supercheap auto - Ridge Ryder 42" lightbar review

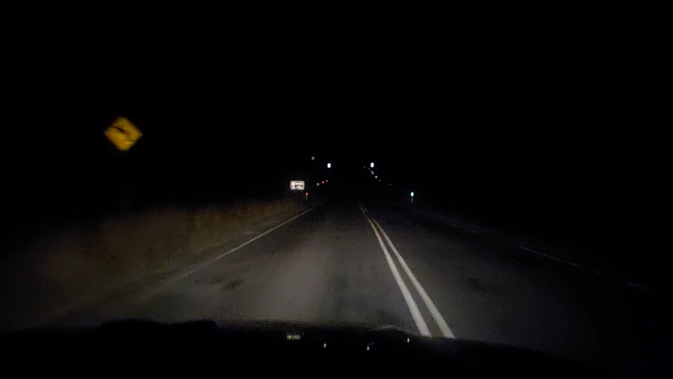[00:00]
I just want to do a quick and simple video. If you came here to look at Super Cheap Auto's Ridge Rider Light Bar, this is the video for you. It's a 42 inch light bar, $150, all wiring included. It took me probably about 3 hours to put on myself, so it's pretty straightforward. It's got all the instructions, everything else, user manuals, whatnot. And for $150, I must say this light is absolutely bloody phenomenal. Give me one second while I pass this car and I'll flick them on for you.
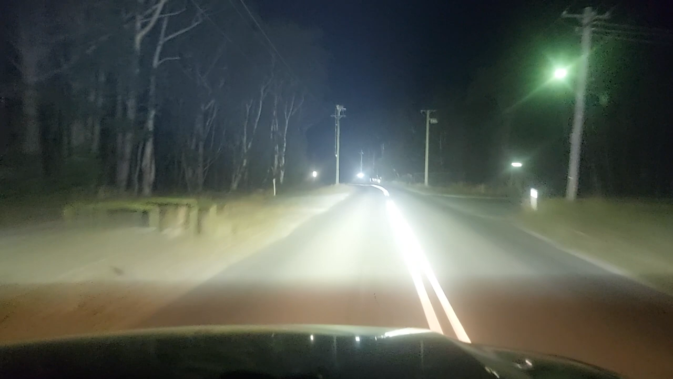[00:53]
But like I said, you can probably get bigger ones and nastier ones off eBay. But by the time you want to send them back and someone goes wrong with them, you're never going to get your money back for them. At least with Super Cheap Auto, you're always running around the corner. And I must say, I am very happy with these Ridge Rider Lights. 42 inch wiring harness, $150. I'm looking probably about a kilometre straight up the road there and I can still see the reflections.